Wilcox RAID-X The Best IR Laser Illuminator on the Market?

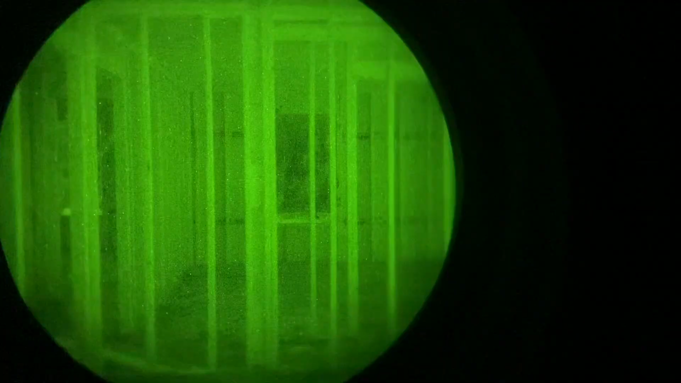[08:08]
Third click is dual low power IR laser and illuminator.
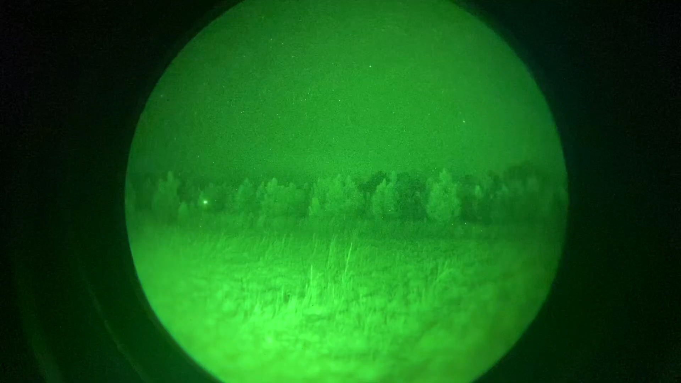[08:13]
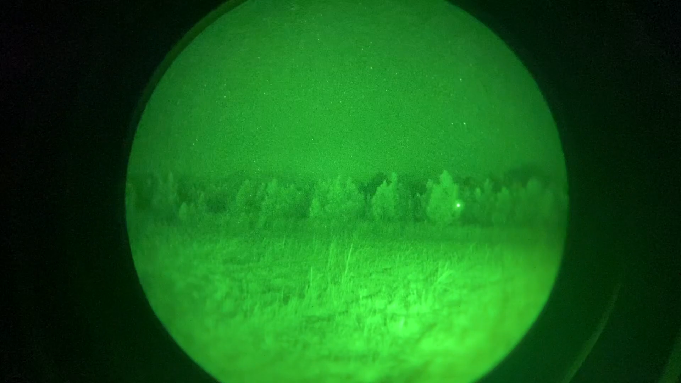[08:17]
With the blue lockout screw removed, you can go to high power IR laser.
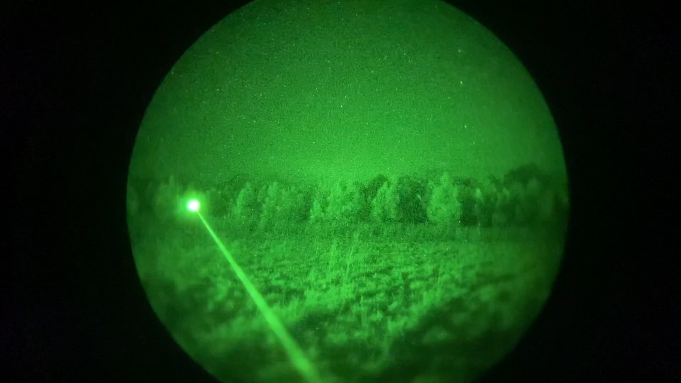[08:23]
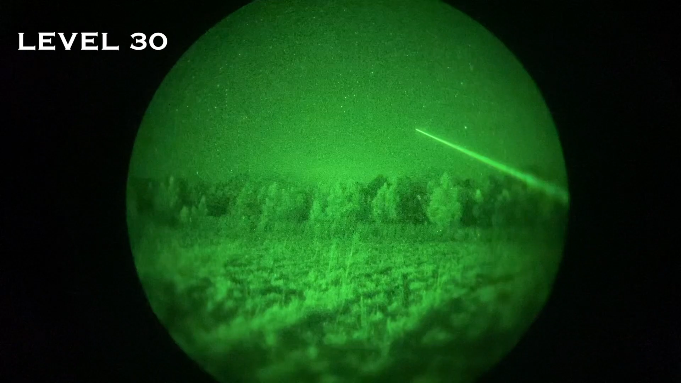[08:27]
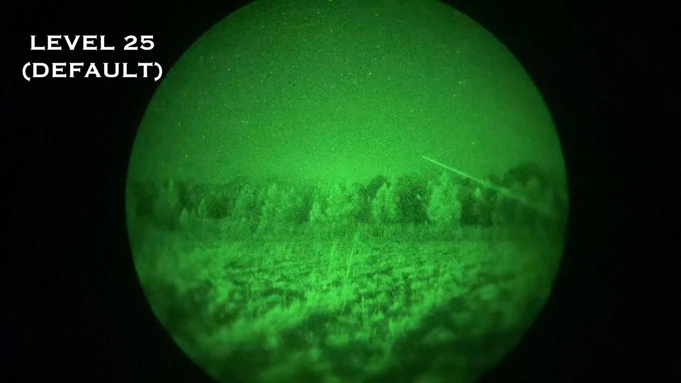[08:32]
Second click, high power IR illuminator.